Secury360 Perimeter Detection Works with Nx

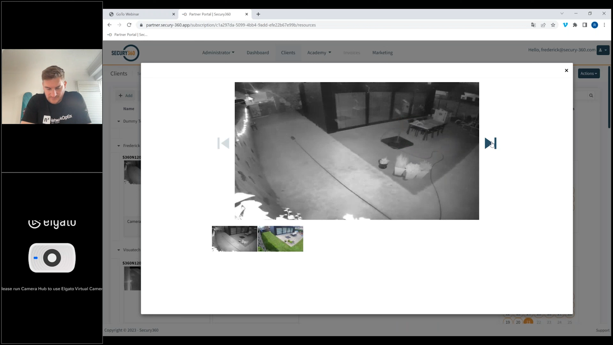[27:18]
So, if I go, for example, here, one day before, I can see the picture in a day and night time.